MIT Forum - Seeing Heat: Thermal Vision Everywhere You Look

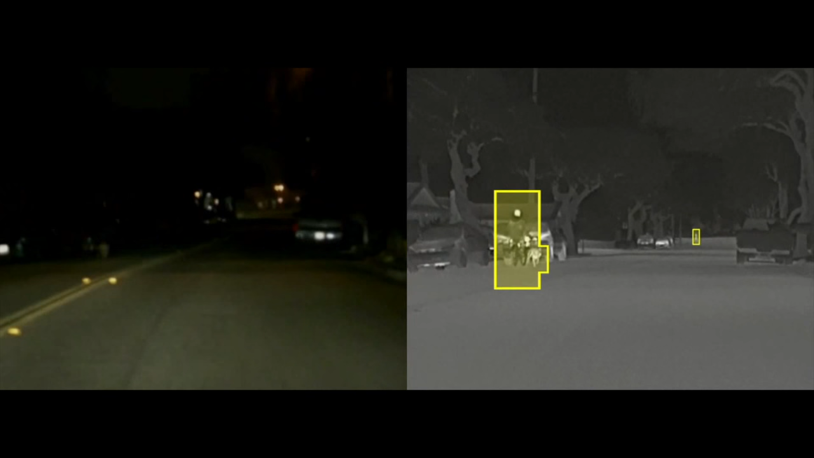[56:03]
On the right is what is visible with our infrared. And you can clearly see that there's an animal, a dog, and a person on a bicycle very clearly visible in the image.
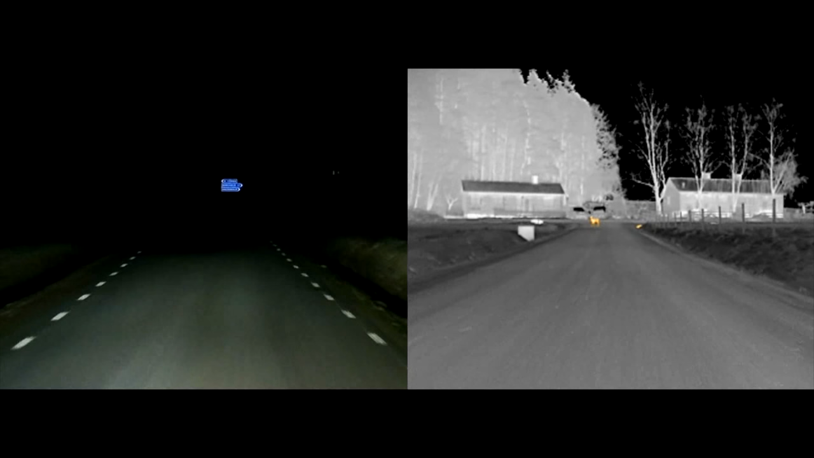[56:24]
And then on the right, you can see at a very far distance the deer that happens to be in the middle of the roadway. And so, technical difficulties. Okay, so anyway, you can see at a very long range, it's very clear that you can see that there's a deer out there.
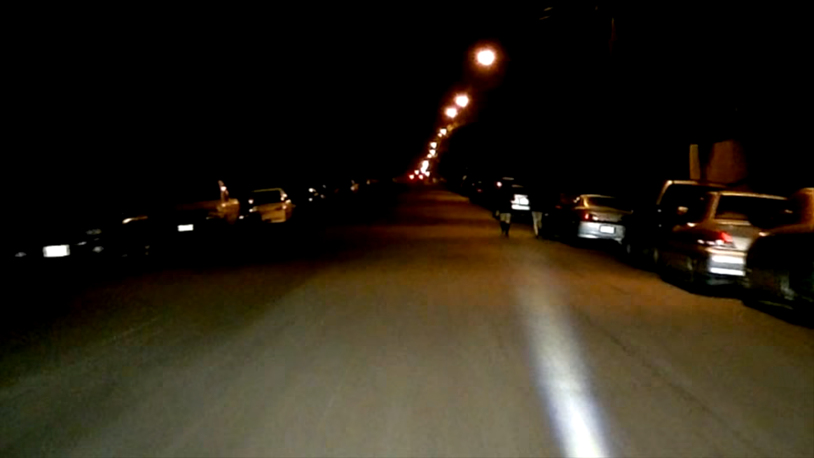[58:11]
instead of seeing an infrared image, we actually put a spotlight on the pedestrians that are on the road. So it doesn't matter if they're on the left or the right.